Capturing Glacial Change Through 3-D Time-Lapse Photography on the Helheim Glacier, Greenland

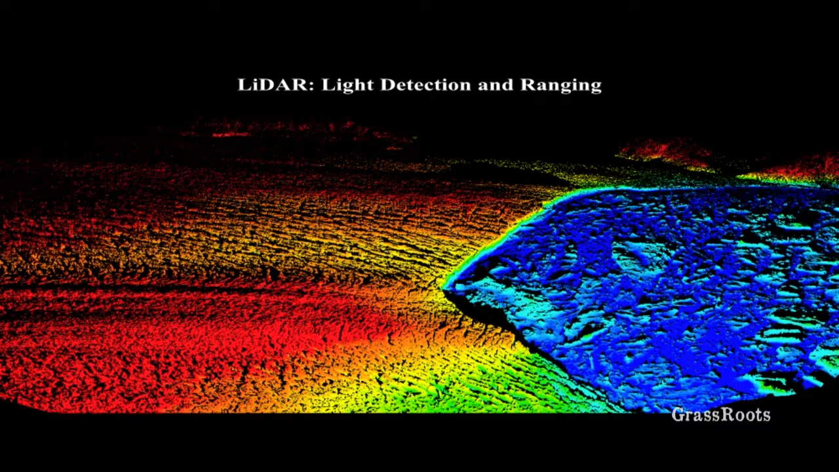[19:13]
Below that is ocean water. And then the glacier going up is rising in elevation. We see topography. We see crevasse patterns. We get a lot of information here. But the best part is this is a full three-dimensional image.
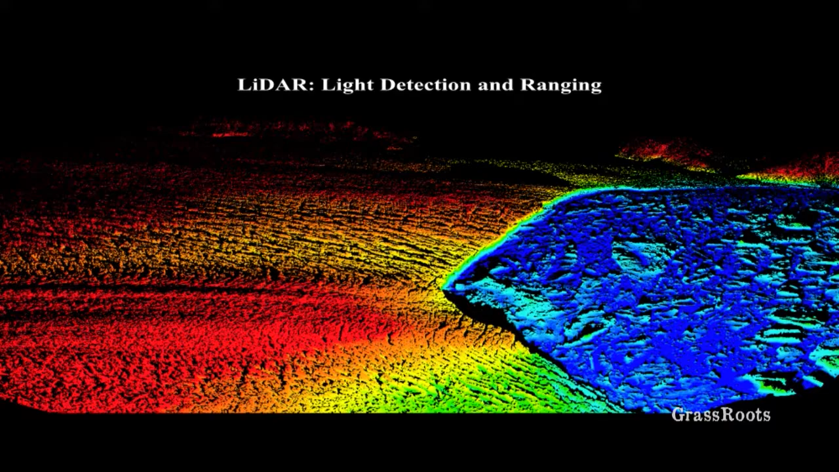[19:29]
Now, we didn't start with results like that. There's been a long development process in our lab and in other labs trying to get to this type of result.
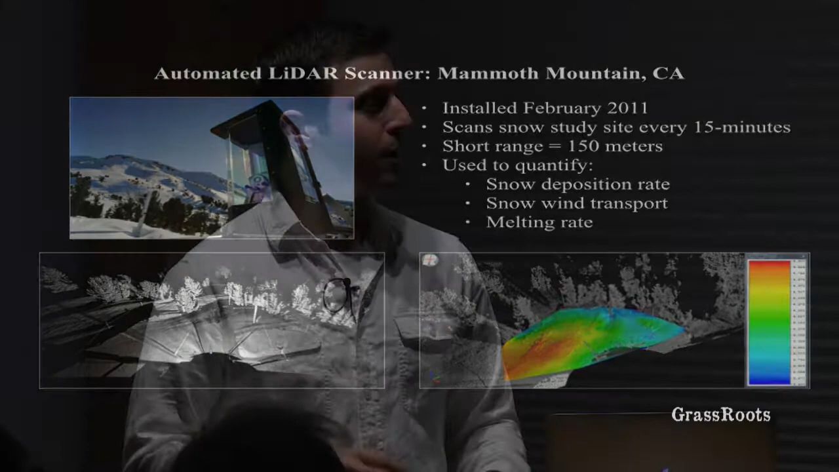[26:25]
And we had power from the resort. We had a network connection, DSL, so we could log into it and check in it all the time. So we were really well set up. We started it in February 2011, and we scanned every 15 minutes of the snow surface, just about 150 meters distance from the scanner.
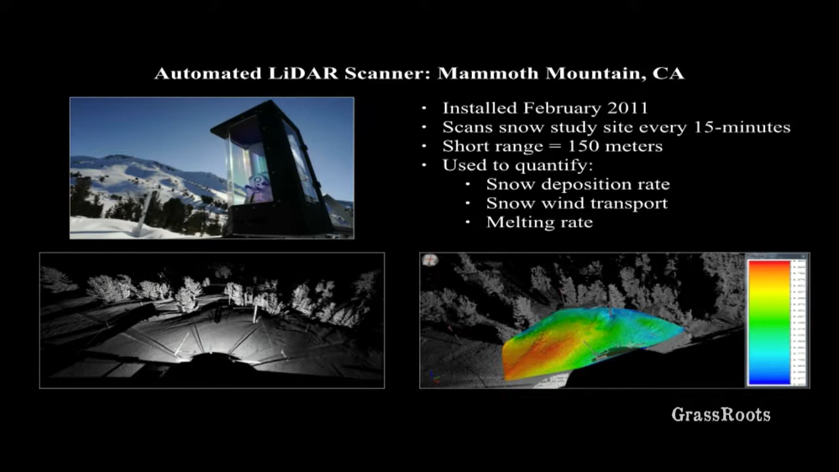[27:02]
and from that we could get things like accumulation rates, snow deposition, how wind transports the snow across the site, and melting rate throughout the winter.
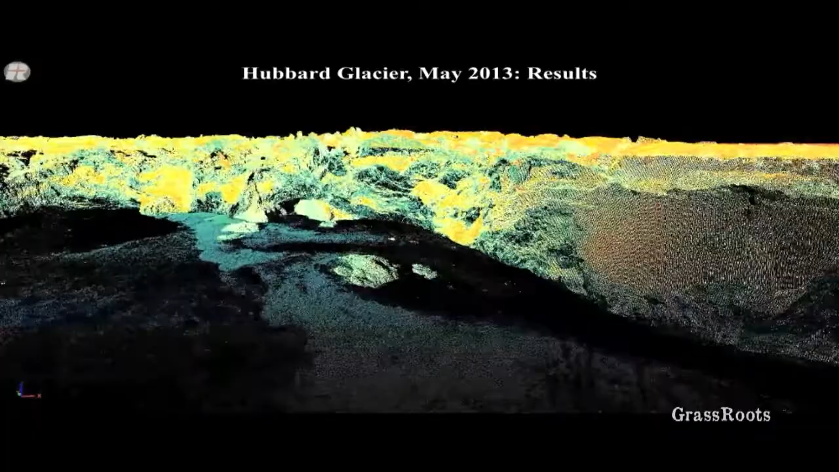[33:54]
Darker ice reflects less light back, and so it looks darker in the scan data. The detail in this is amazing.
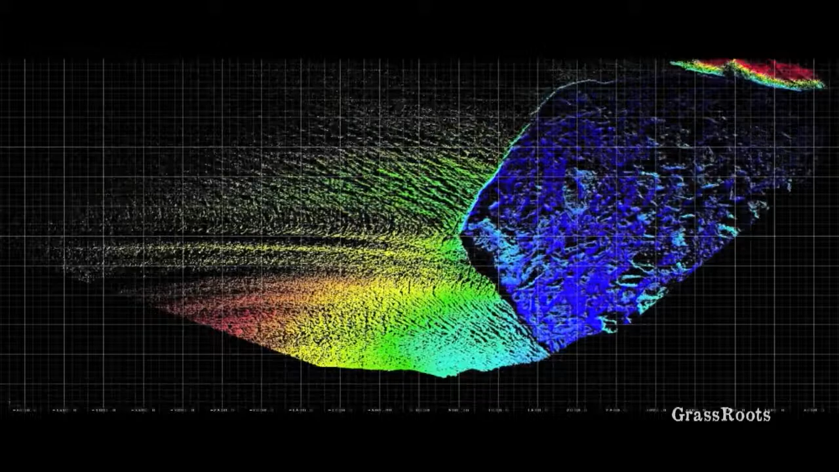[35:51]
Now if we play 5 days of LiDAR time-lapse, this is a top view. Moving back and forth, you can see flowing faster in the center. Let's zoom in a little bit more.
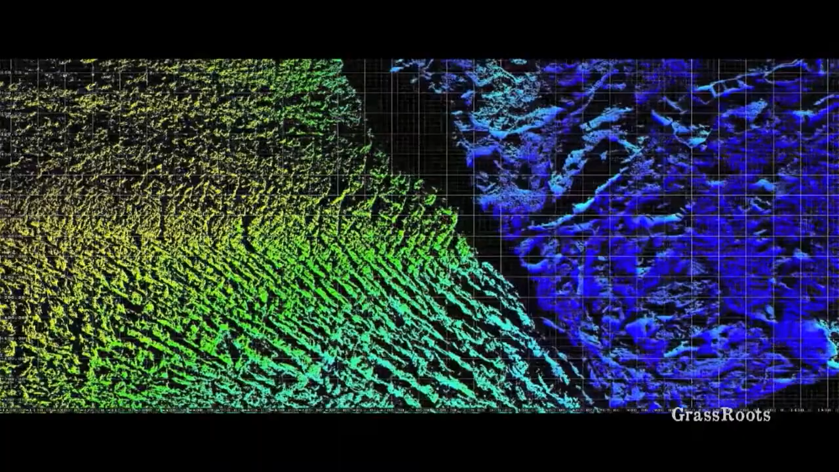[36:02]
If you watch it closely, you can see bobbing in this back area. It's going into the ocean, and the ocean has tidal change.
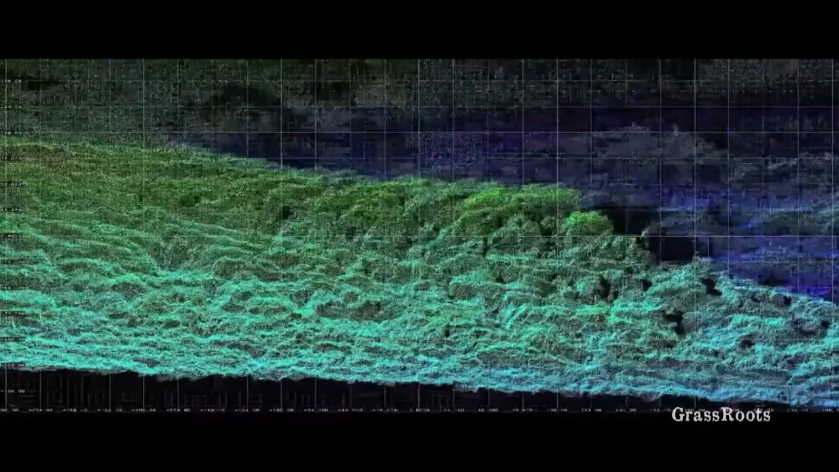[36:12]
That bobbing, again, remember what happened at Columbia Glacier. When it became buoyant and thin enough, it weakened.
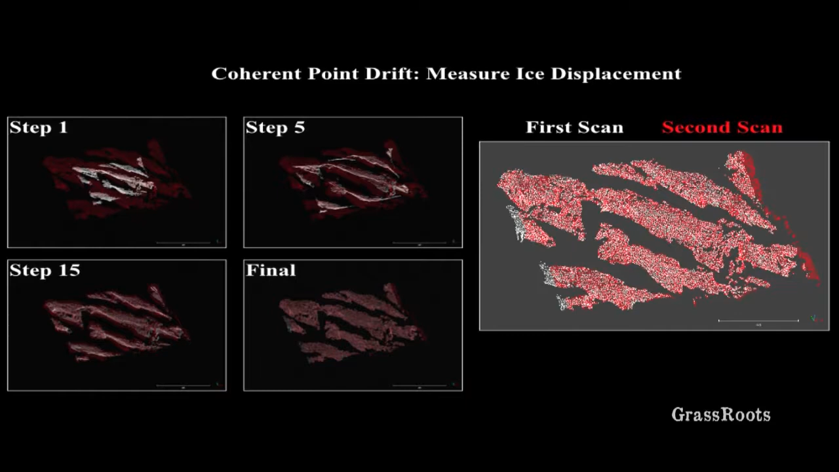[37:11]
Two similar point clouds, and it looks for surfaces and clusters of points that are the same, and then it fits it together. And that movement that it needs to create is then translated into a magnitude vector or a distance. Now we have a distance, we know the time frame, and so we can get actual velocities. So we look at the results, what we're really interested in.
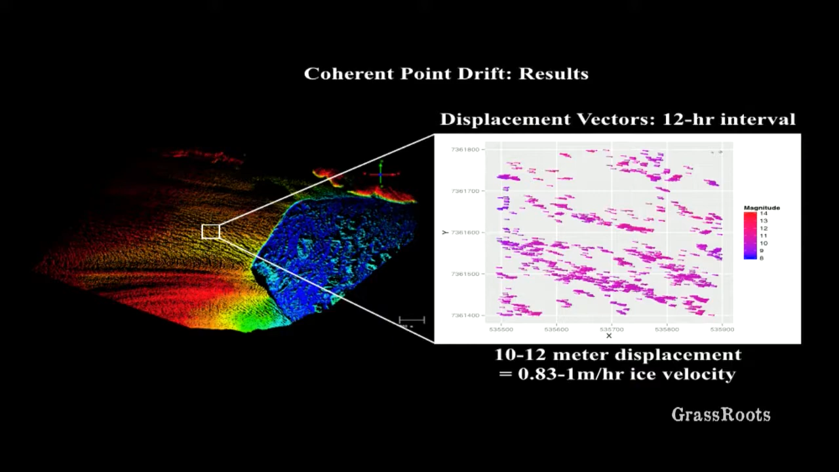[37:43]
Not small, that's 400 meters by 400 meters. And by looking at the magnitude and the time, we can say we're getting from 0.83 to 1 meter per hour velocities. This is key. This is what we've been looking for the whole time.
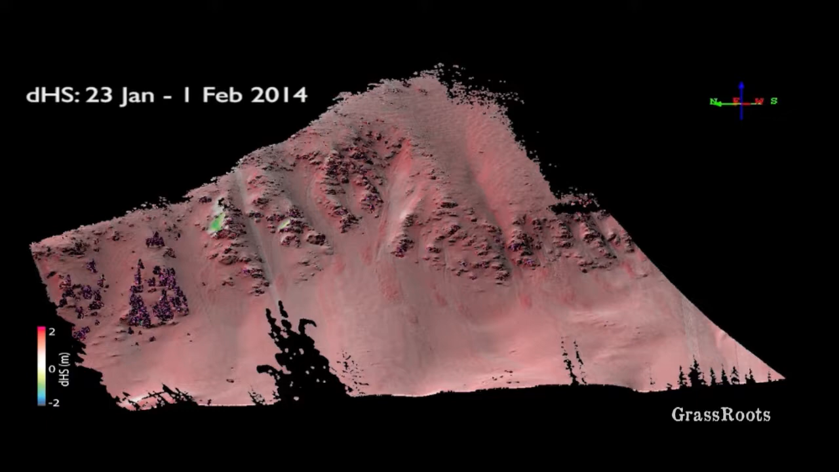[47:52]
What's really cool is you can see some duning from slab events.
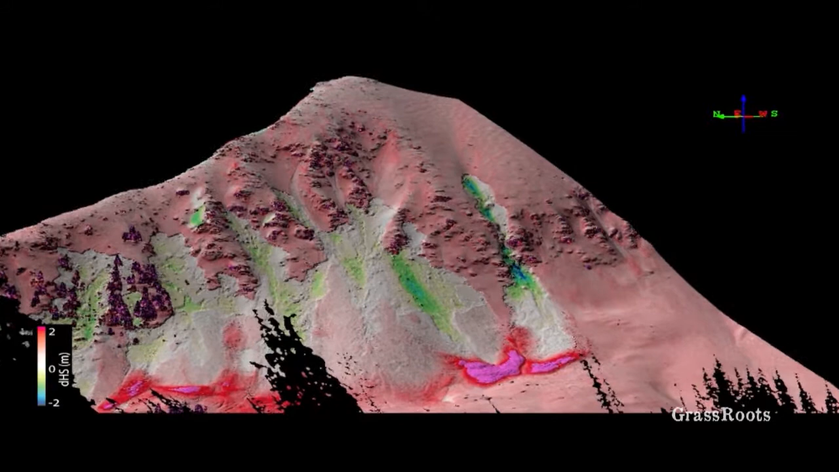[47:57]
Now, just from two control explosives, the entire face ripped out.
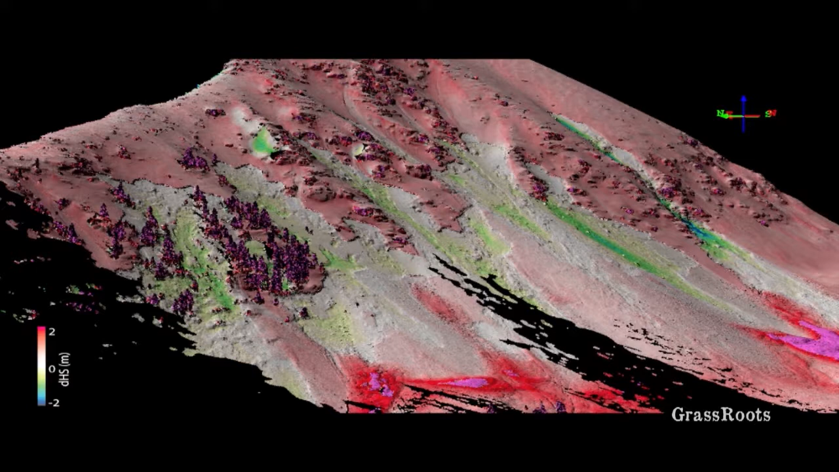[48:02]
Again, it's three-dimensional point cloud. We can measure slab thickness. We can measure the crown height. We can measure the volume of snow that is accumulated down at the bottom. By seeing that it's white, that's about zero change between the two scan dates. That means that the last deposit, the last snowfall, ripped out completely.
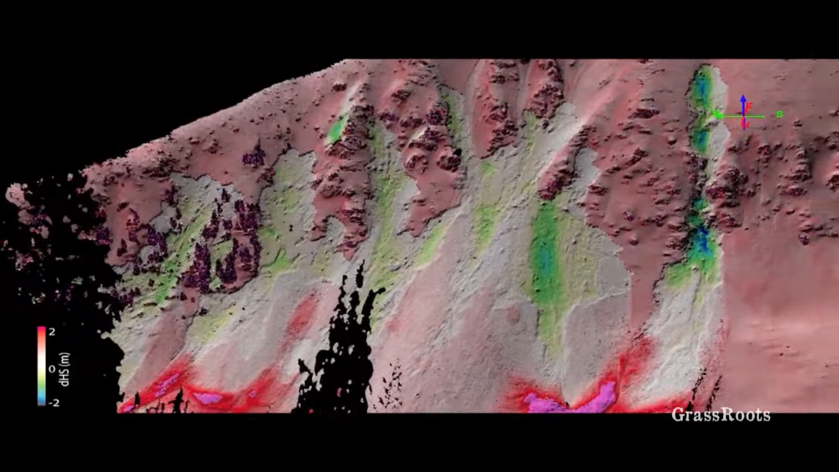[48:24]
And in areas where it's blue, it actually went down below that layer. So this tool is useful for so many different types of things.